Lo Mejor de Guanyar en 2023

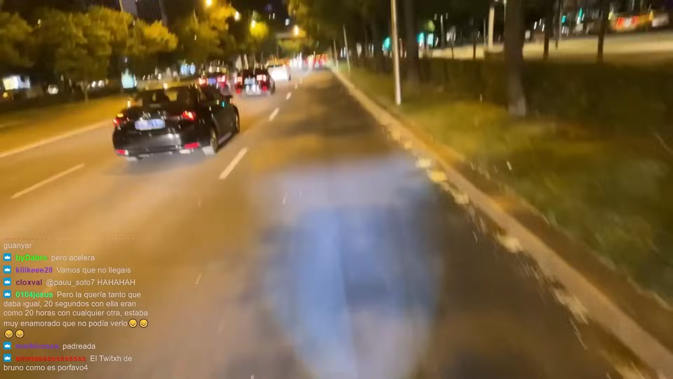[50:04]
No voy nada estable, Bruno. Me adelanta todo el mundo pegado a mí, tío. Cago en su puta madre, hijo de la gran puta, tío. Hijo de la gran puta. Modera la velocidad, imbécil. O no pases pegado a mí, subnormal. Regalan los carnes. Igual tengo el culo sudado, si me lo ves. Es que pasan todos pegadísimos. ¡Mira, animal! Hijo de la gran puta, tío.